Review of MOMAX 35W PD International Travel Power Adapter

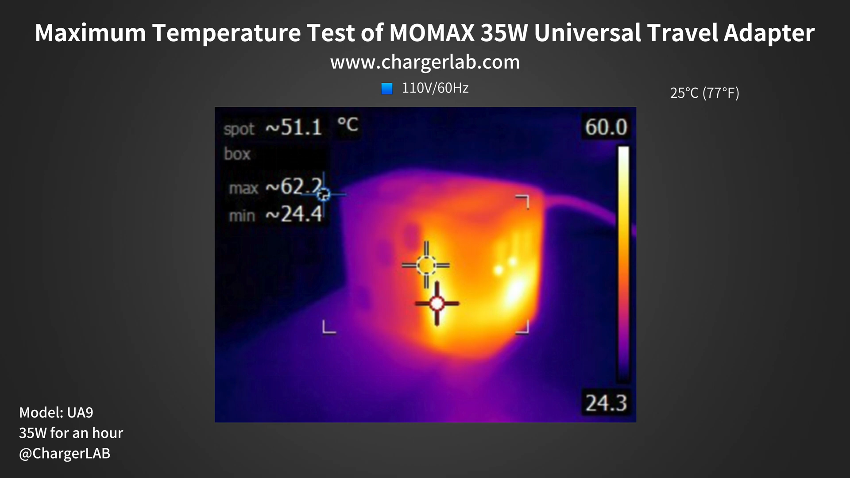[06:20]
On screen: spot 51.1°C
Under 220V 50Hz, the front is 66.2C, and to the back is 51.7C. Moving on to the 110V 60Hz, the maximum temperature on the front and back is 62.2C and 54.3C, respectively.